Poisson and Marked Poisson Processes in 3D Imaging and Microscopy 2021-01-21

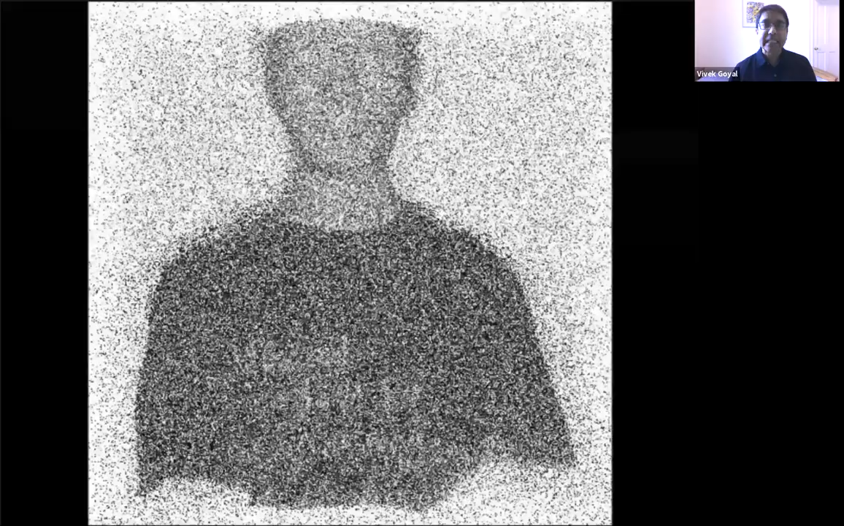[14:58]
there were no particularly effective ways of interpreting data that's this weak for this problem.
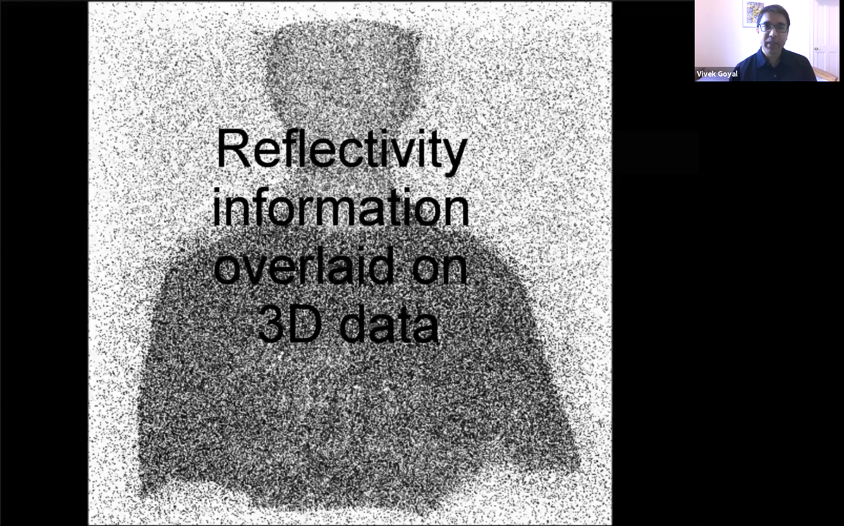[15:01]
The result of the first step gives significantly more accurate reflectivity.
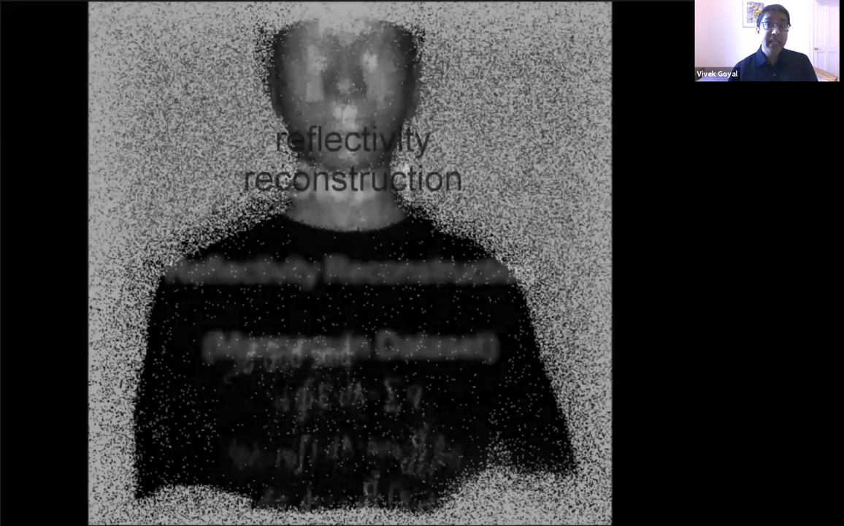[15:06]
This is the result of regularized maximum likelihood estimation of the reflectivity.
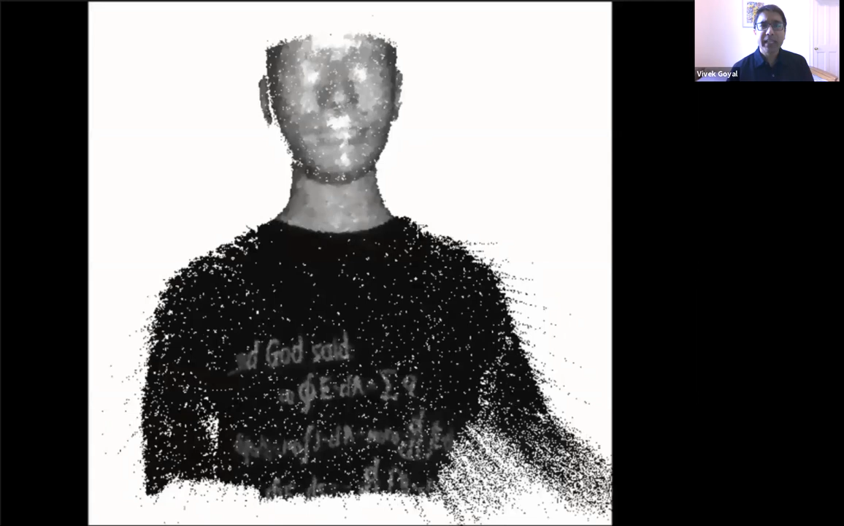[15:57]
And at this step, we're willing to make believe there's no ambient light to convexify the problem that's solved in step three. And here's the result of that final
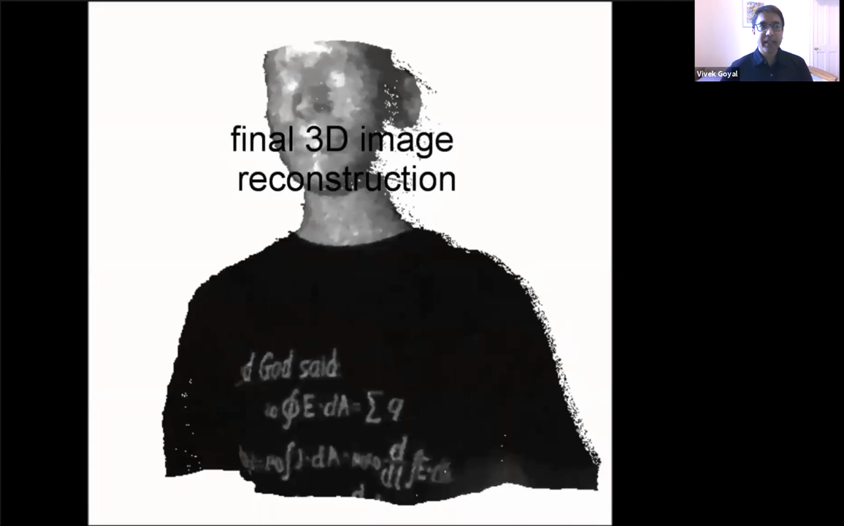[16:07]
regularized maximum likelihood estimation of depth.
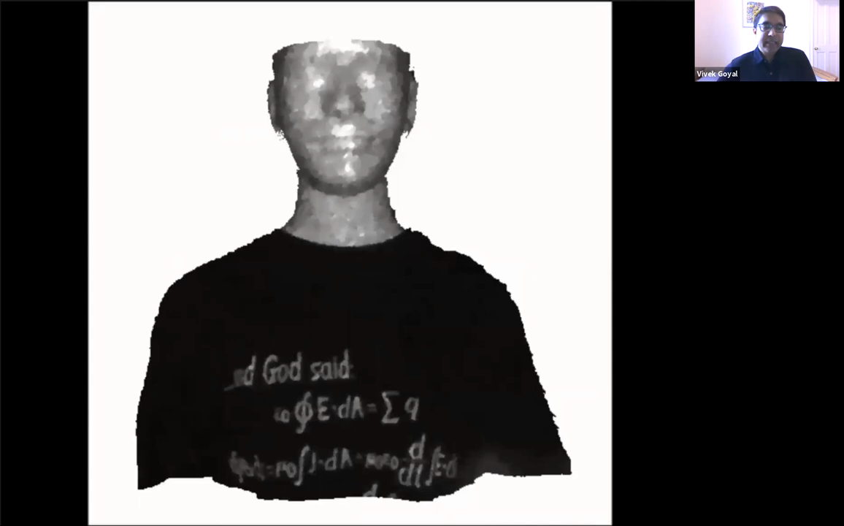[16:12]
So you can see that this is remarkably accurate for only one detected photon per pixel when half of those detected photons are due to background light.
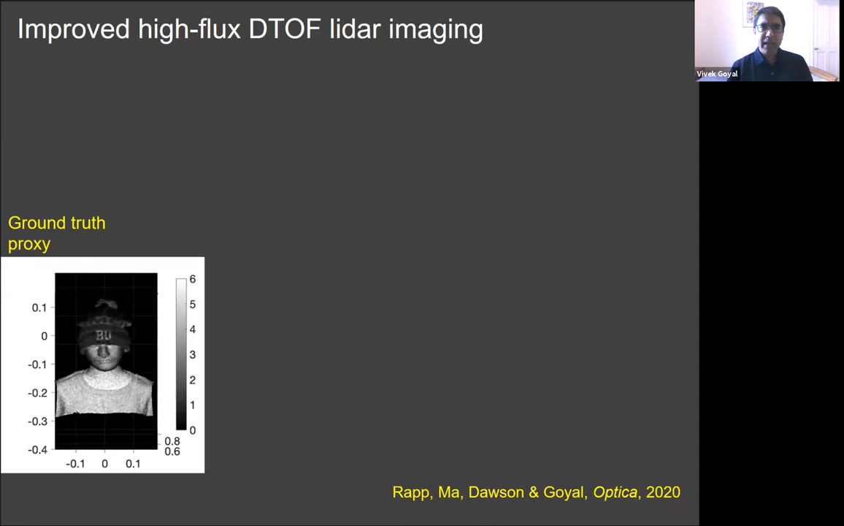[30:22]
So this is a 3D depth and reflectivity data set, you know, that we measured of our, might be the same mannequin, but now he wears a BU hat. Now, if we operate at high flux naively, then there's significant bias in both depth and reflectivity. The reflectivity accuracy, I'm not attempting to quantify here, but I'm giving you the depth accuracy in mean absolute error.
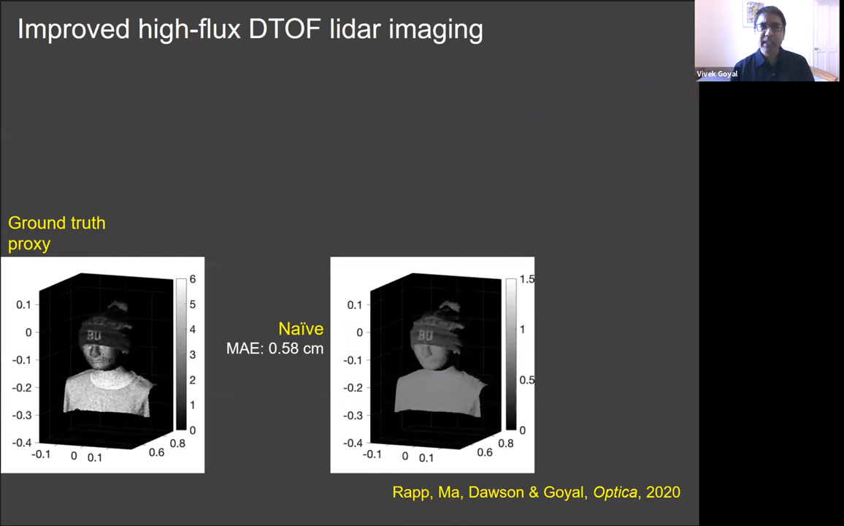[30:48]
The PicoQuant and other manufacturers of time correlated single photon counting modules would tell you, hey, don't use this equipment unless you obey the 5% rule.
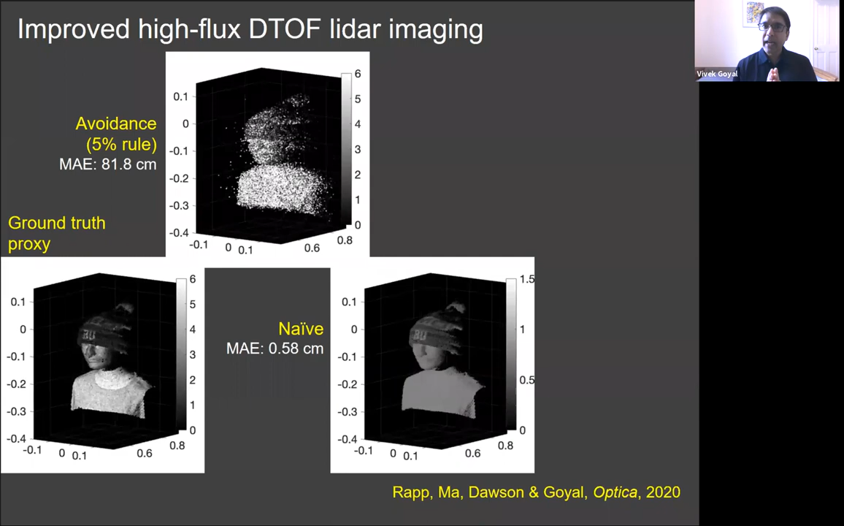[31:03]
So if we use the 5% rule and avoided dead time effects, we would have the performance shown in the top row on the left, obviously significantly worse. And our method is not to avoid, but to make good sense of the data, you know, and that involves understanding an underlying Poisson process model, but also understanding that dead times create a lack of independence that we can model with Markov chains, and the results are much better.
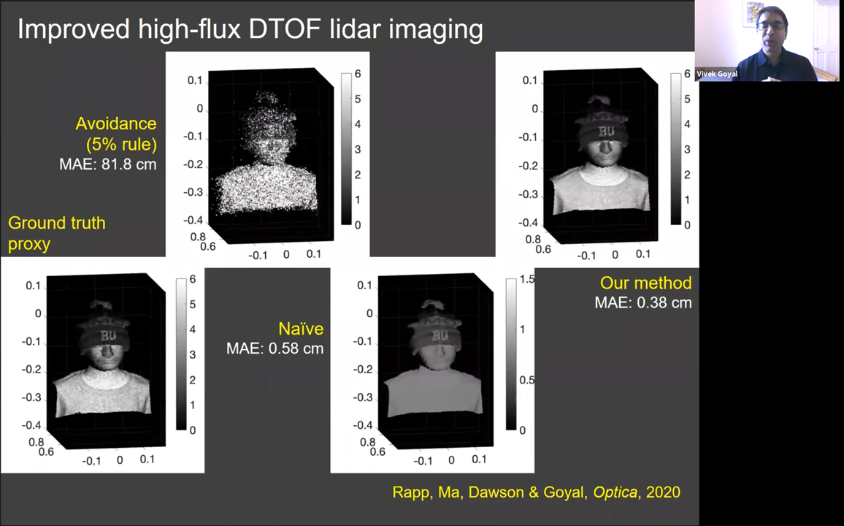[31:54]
I'm sorry, it's about half of what you get uh, uh, uh, it's much, much less than half of what you get with avoidance, but, um, uh, it's about two thirds of what you get with the naive method. Um, and the reflectivity estimation is improved a lot too,
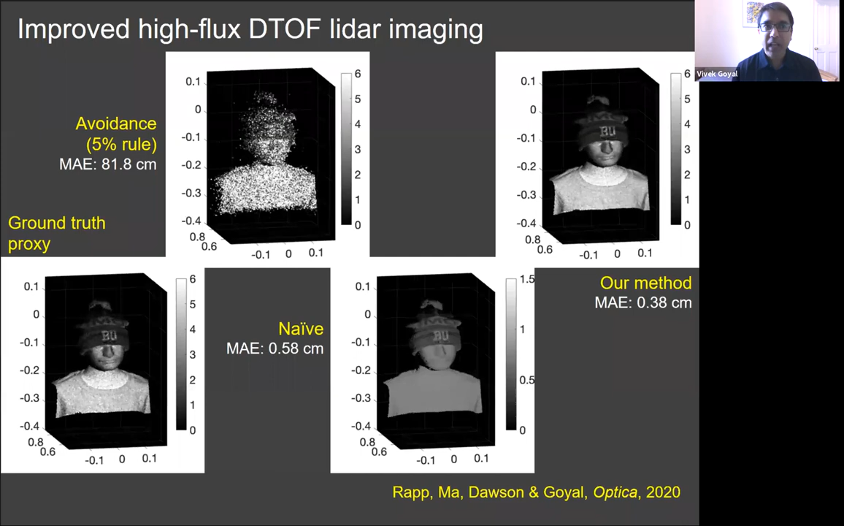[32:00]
as you can see, uh, so we get a visual improvement that's even greater than you might think from the, um, mean absolute error of depth improvement.